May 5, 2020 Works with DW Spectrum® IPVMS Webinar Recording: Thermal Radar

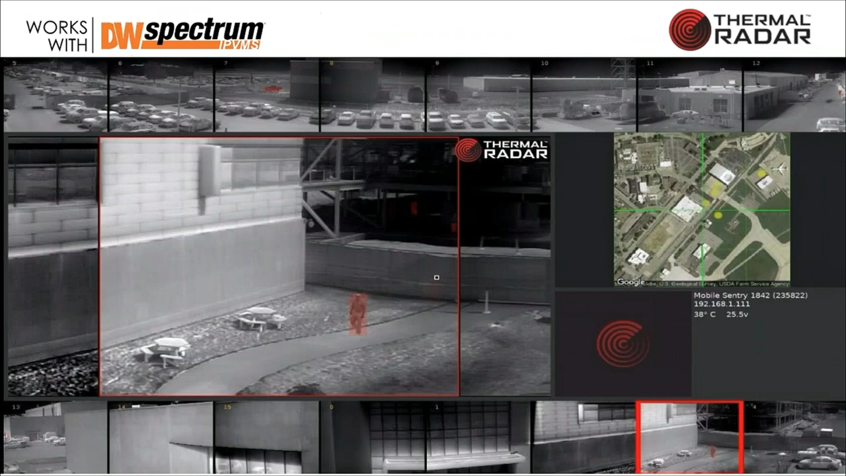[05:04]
we we come off of our camera as an RTSP stream so if you notice the top of the screen you'll have about what is that eight
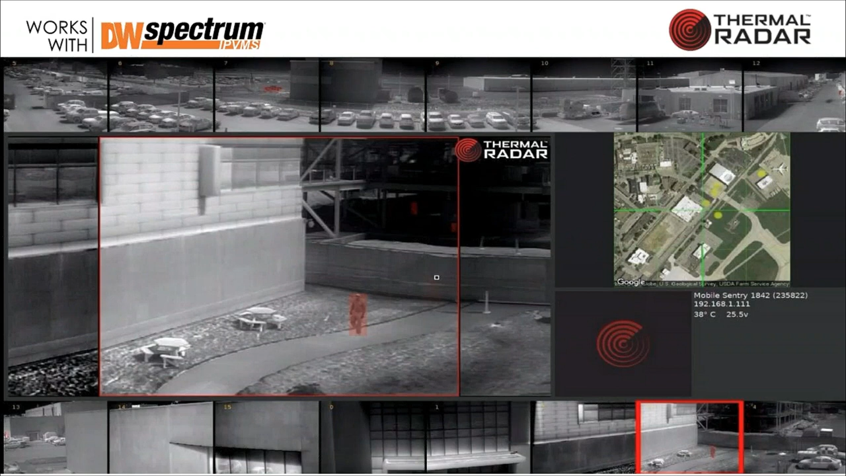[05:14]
frames up there so you've got a a top screen that's going to show you 180 degrees and then down on the bottom is another film strip where you're showing another 180 degrees so between that that's your 360 degrees and each one of those little windows is going to update every millisecond with a new image thermal radar is throwing at it so this screen is continuously updating based upon the new imagery coming
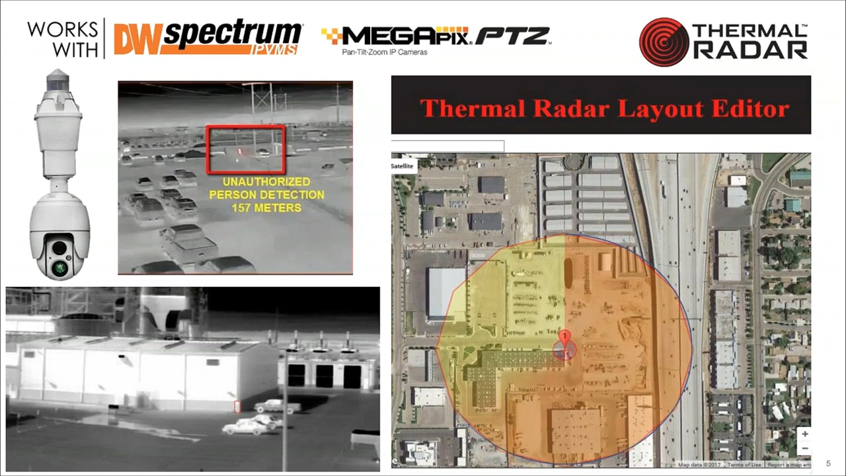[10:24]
You'll notice in the bottom picture there, we're detecting a person just standing on the corner of a building. And you may not see that with the naked eye, but the thermal sensor is exceptional at detecting that kind of the target. So you go on the next slide.
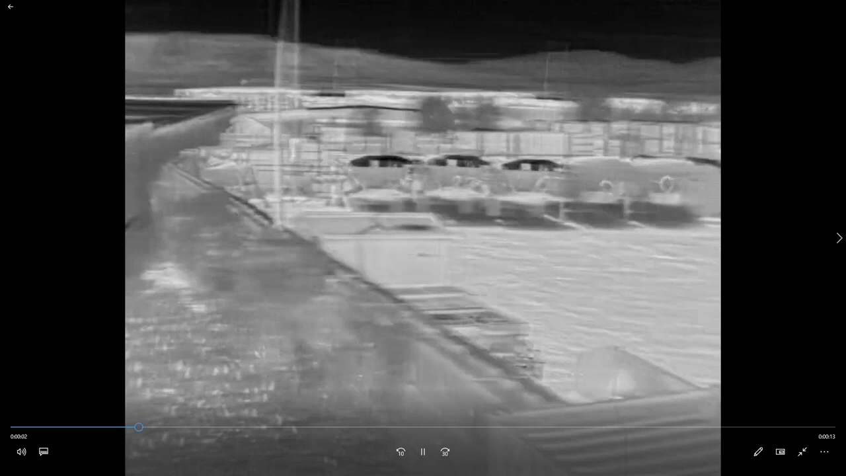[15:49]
So as it's spinning, this is what we're showing. This is what the camera is.
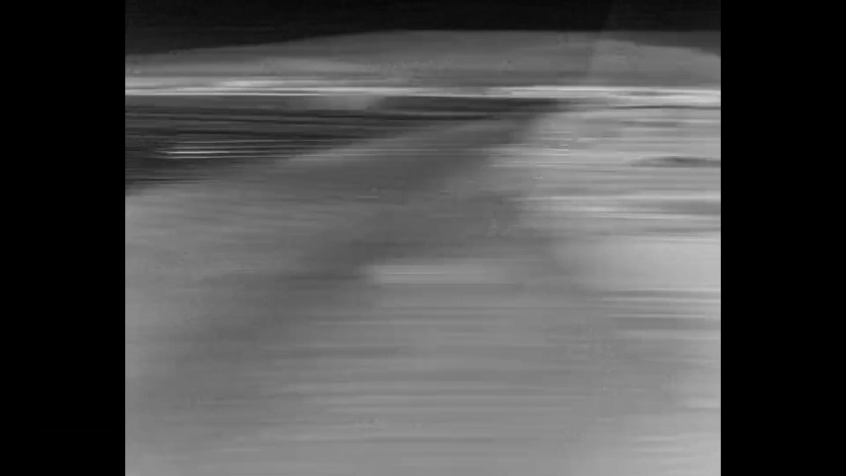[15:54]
This is how we're calculating the analytics.